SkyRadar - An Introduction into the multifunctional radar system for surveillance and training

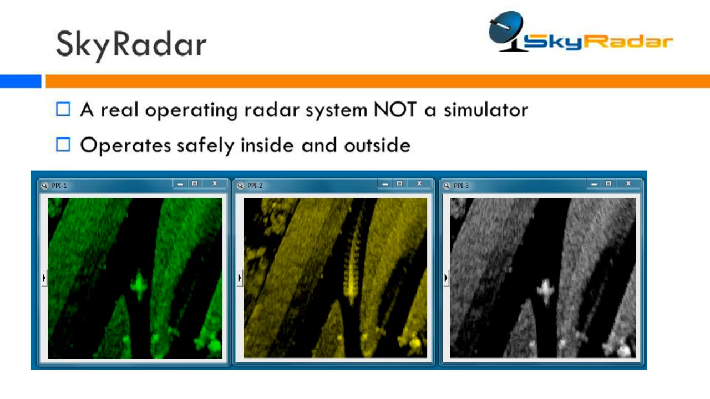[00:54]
It's capable of operating safely in typical training laboratory environments, meaning you can use it inside and outside. Just imagine how precise it is.
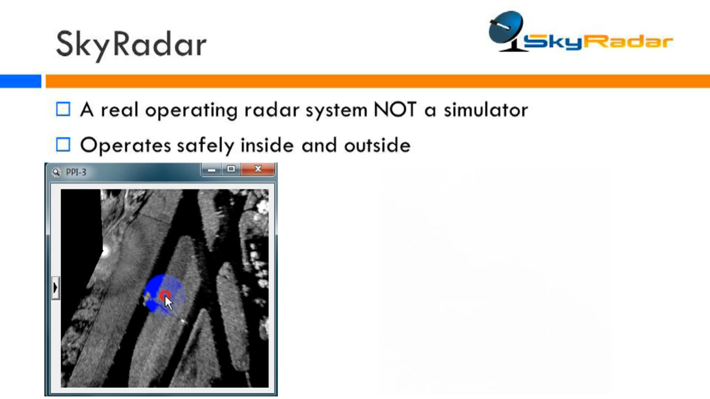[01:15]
for instance in coastal surveillance, you can go up to 10 kilometers.
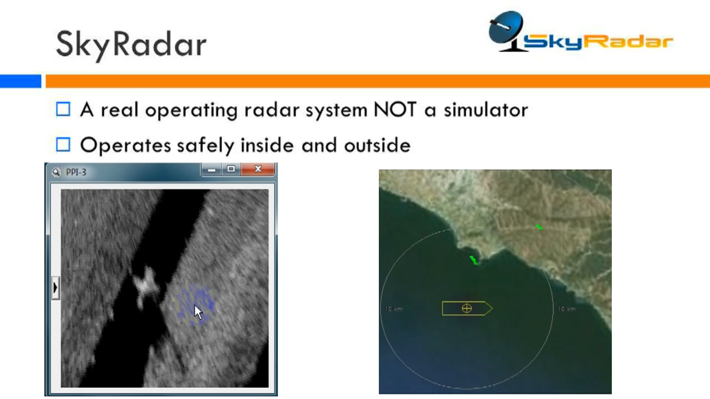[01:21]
Skyrader, that is Doppler and frequency modulated continuous wave radars.
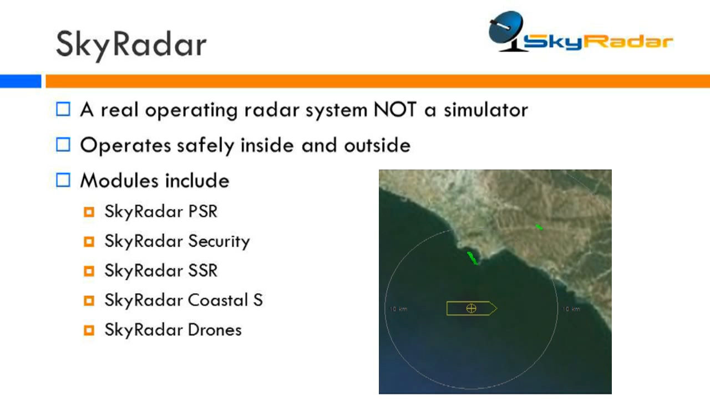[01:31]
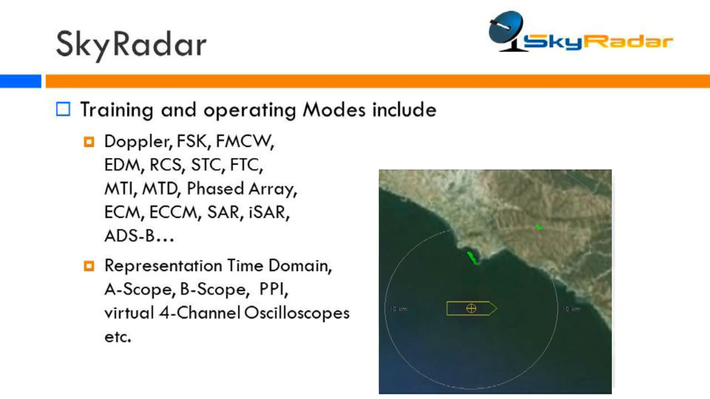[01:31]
It includes all the features that you might look at, including frequency shift key, electronics distance measuring, radar cross-section, anti-clutter gain control SCC,
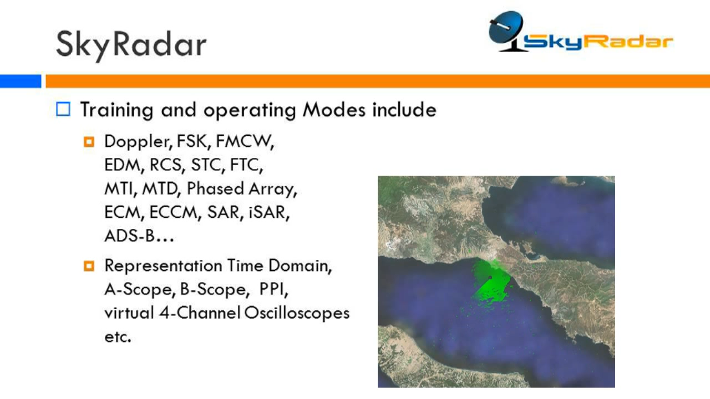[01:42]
fast time constant, moving target indication,
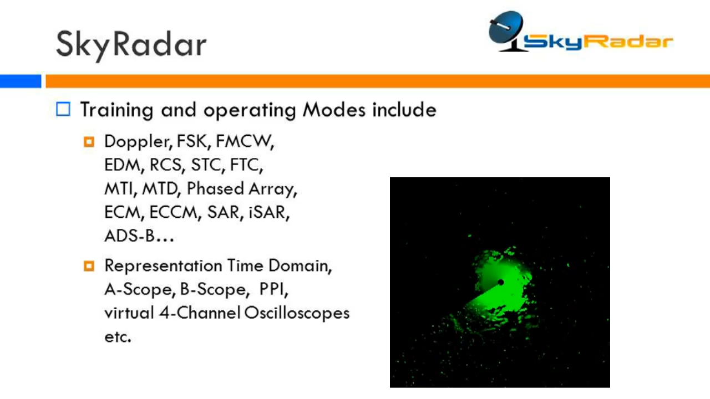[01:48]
moving target detection, phased array and in homeland